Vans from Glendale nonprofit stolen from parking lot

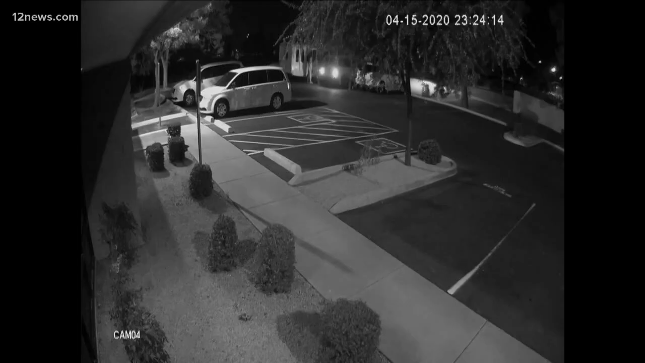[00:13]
Security camera video showing two of the non-profit's 12-seater vans were taken from the parking lot around 11.20 p.m. on Wednesday night. President and CEO of the non-profit, Nancy Younger, says all the keys were accounted for, so it's unknown right now how the fees made off with the vehicles. 12 News spoke to Younger on Thursday.